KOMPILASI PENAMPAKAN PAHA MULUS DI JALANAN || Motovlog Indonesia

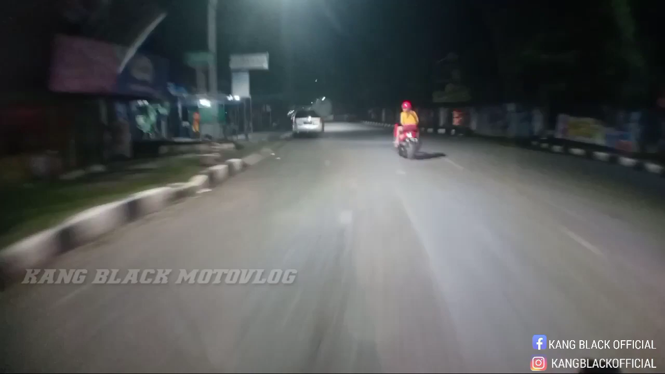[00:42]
waduh waduh anjir waduh wih, mantap ya waduh waduh waduh waduh waduh ping ping geng jadi ini masuknya jadi kumpulan paha kayak mas banyak paha ya waduh waduh iya iya enggak